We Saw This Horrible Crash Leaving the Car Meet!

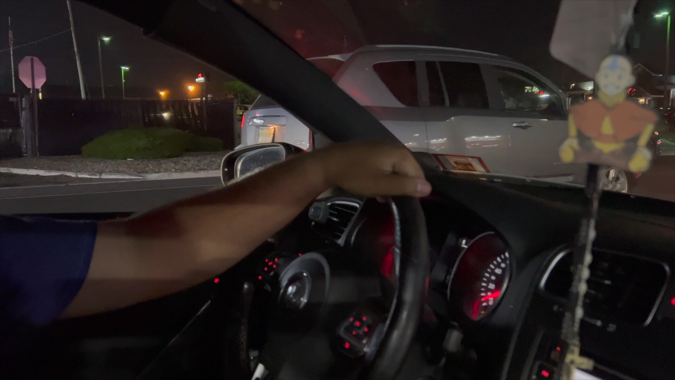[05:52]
I hope it's like construction or something, honestly. I don't want it to be.
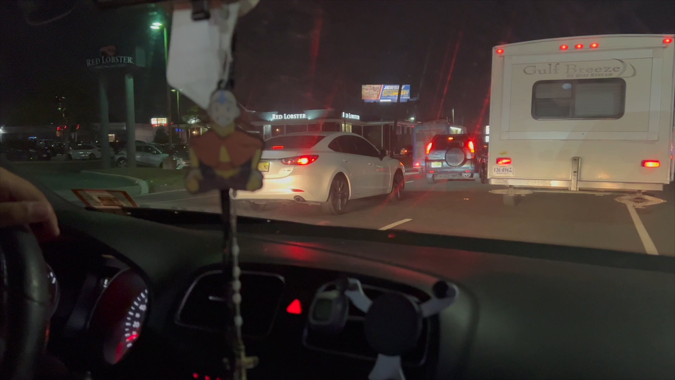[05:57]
There's no way, because I heard more cops coming now.
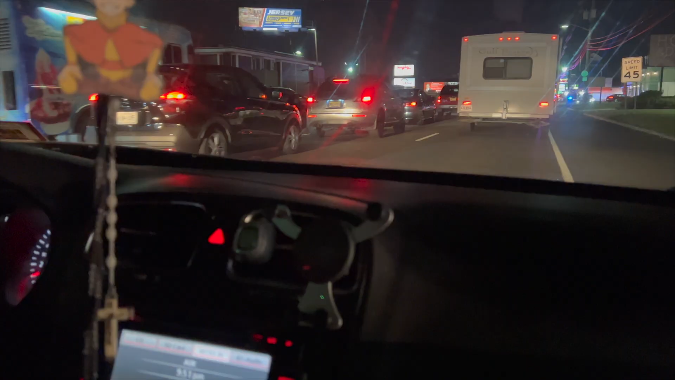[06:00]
What is that? A tow truck?
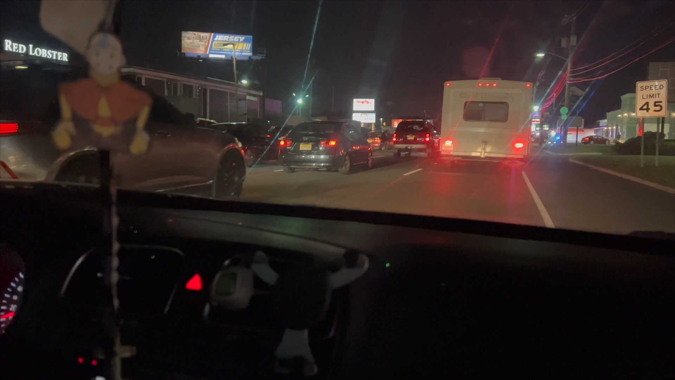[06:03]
Bro, hold on. That is a tow truck. No shot. Hold up.